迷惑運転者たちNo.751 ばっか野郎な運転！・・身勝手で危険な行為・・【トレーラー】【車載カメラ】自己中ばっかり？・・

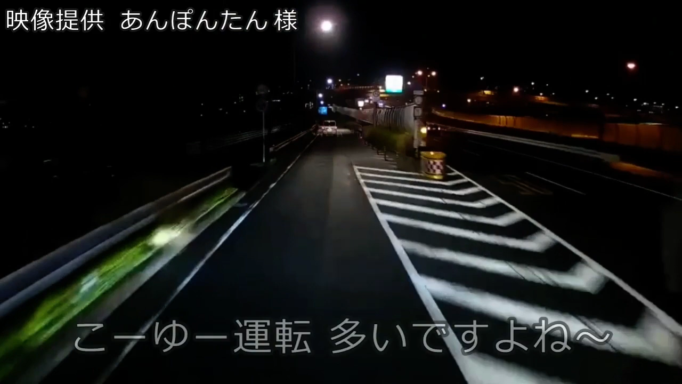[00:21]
バカ野郎だよね。わかんねえのかな、こっちはめ。慌ててブレーキ踏んでんだけどな。おお、バカ野郎。